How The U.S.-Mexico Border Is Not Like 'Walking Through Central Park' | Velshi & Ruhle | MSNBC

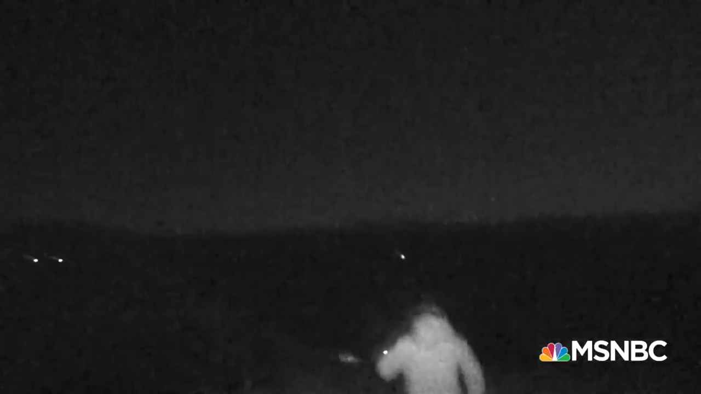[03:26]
They're out here searching for the migrants up in the hills. They could be smugglers.
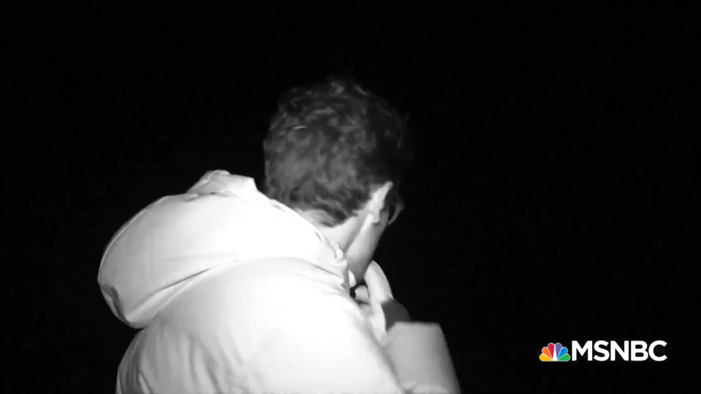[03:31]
They could be mules. We don't know. And they could be armed. As the Border Patrol's elite flex team sprinted way out ahead of us, a helicopter joined the chase.